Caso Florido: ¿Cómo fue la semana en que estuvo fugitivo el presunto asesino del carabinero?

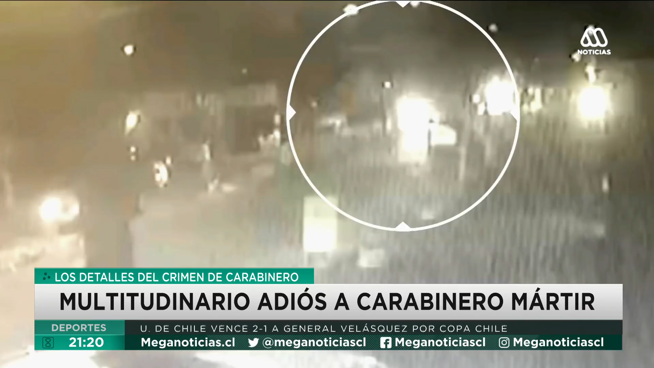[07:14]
Las grabaciones de las cámaras de seguridad de los alrededores de la peluquería.